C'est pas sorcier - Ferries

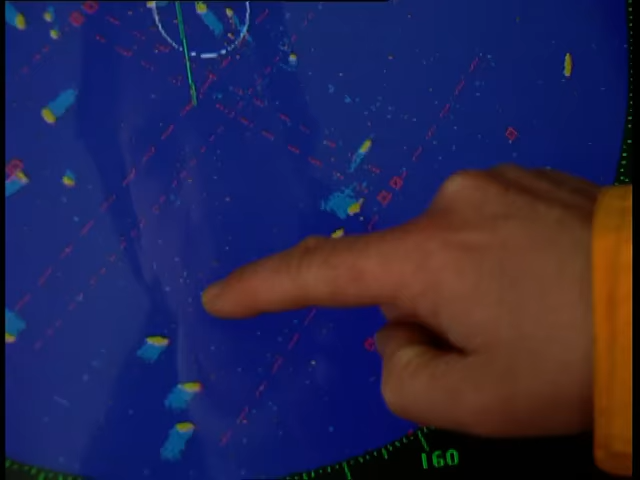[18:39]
Alors, pour éviter les collisions, on a créé ce que l'on appelle des rails, c'est-à-dire un chemin montant pour les bateaux qui vont vers le nord et un chemin descendant pour les bateaux qui vont vers le sud.
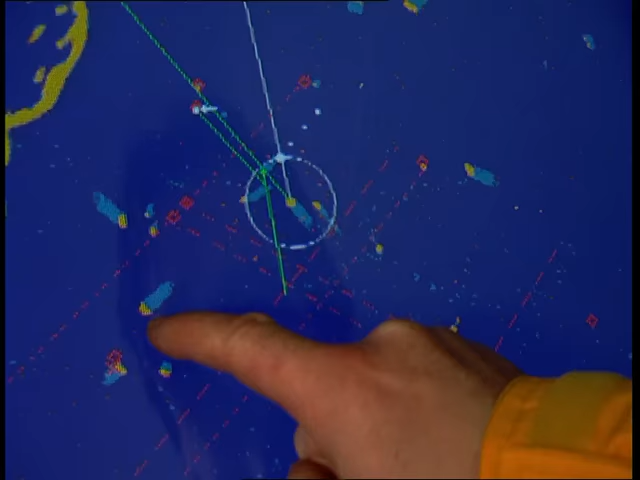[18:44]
Mais il faut quand même être prudent car regarde bien, Jamy, tous ces petits points jaunes, ce sont les bateaux qui sont autour de nous.
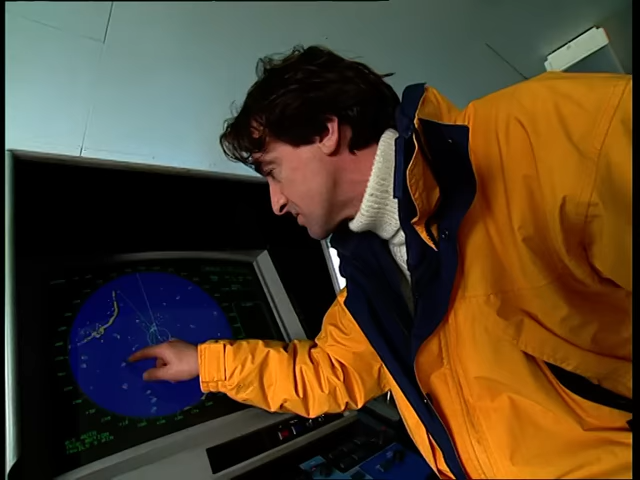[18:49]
Et dis donc, celui-là, il n'est pas loin.